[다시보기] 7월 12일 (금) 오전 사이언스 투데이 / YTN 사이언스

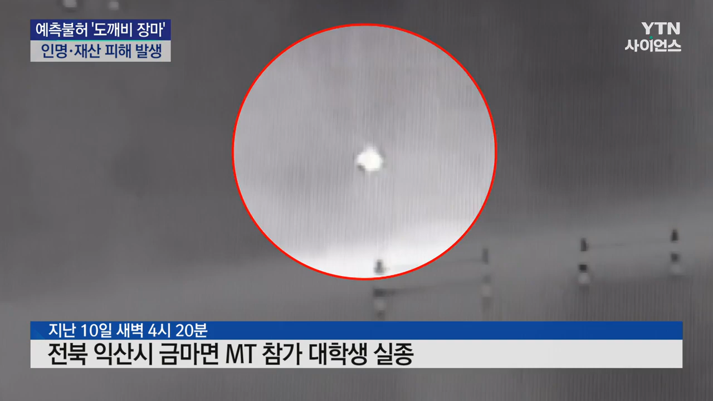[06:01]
폭우 속에 실종된 대학생이 휴대전화를 들고 돌아다니는 거로 추정되는 모습입니다. 나타난 지 10초 만에 종적을 감춘 불빛.